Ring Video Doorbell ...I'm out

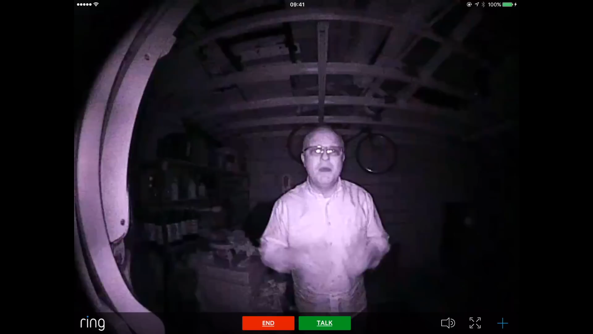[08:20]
Which is something that I can't really do because it's pretty much pitch black in here. The only reason that you can see me is because this device has an infrared LED on it which is illuminating the scene. Which is something the camera can pick up but I can't. So this enables you to see who's pressed your doorbell whether it's day or night.
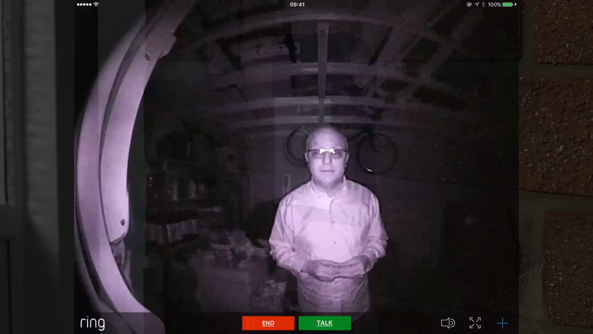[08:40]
So everything seems to be working pretty well. And therefore you might be wondering why I decided in the end that this product wasn't the one for me.